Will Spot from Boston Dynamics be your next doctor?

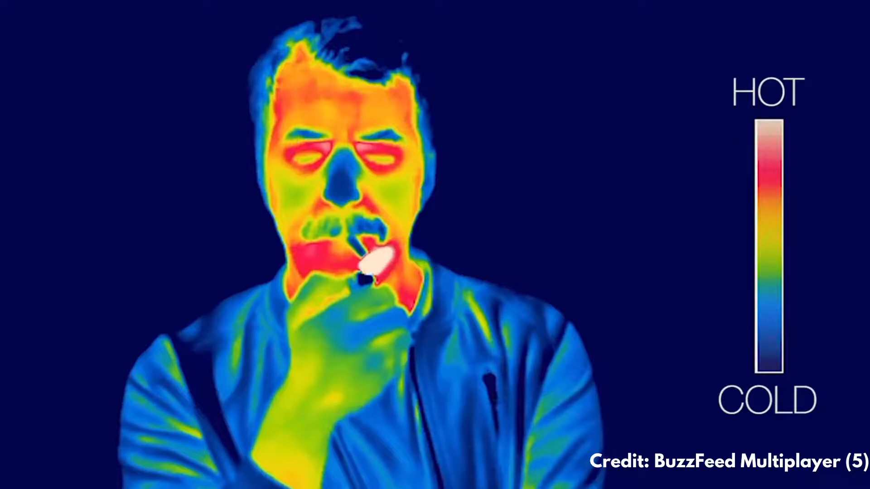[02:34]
course being an infrared camera it was designed to detect heat
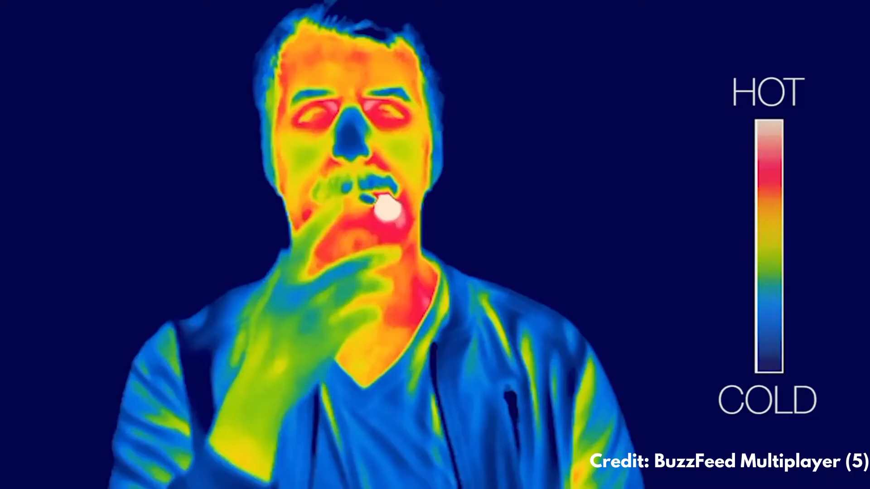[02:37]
and of course the purpose was to detect for example
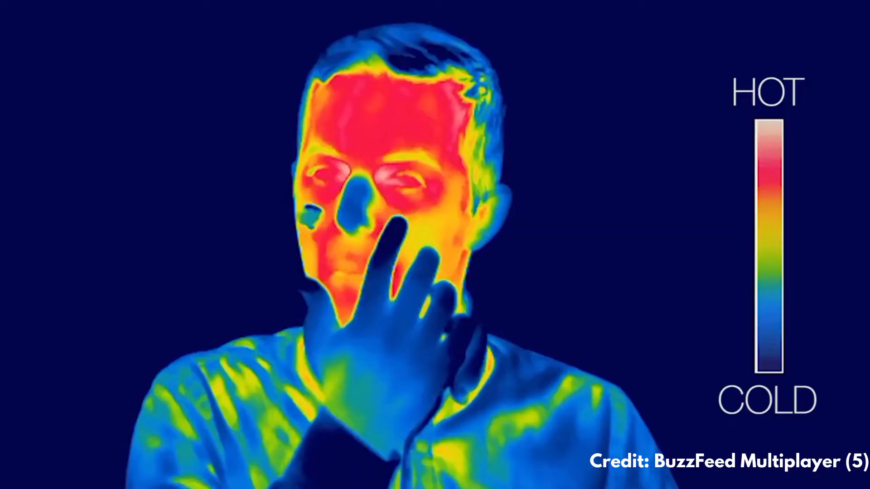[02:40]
skin temperature and
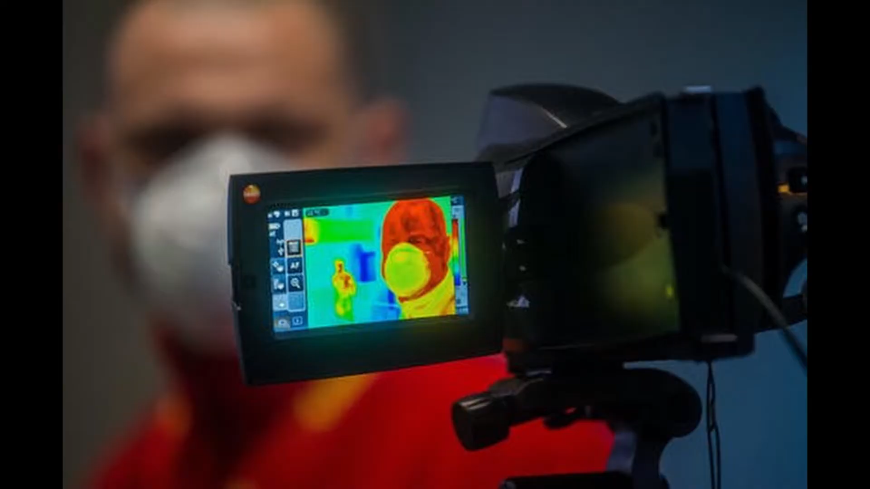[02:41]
we all know that fever is one of the typical symptoms of covid so the purpose of this camera was to see if a patient's had an unnecessarily high body temperature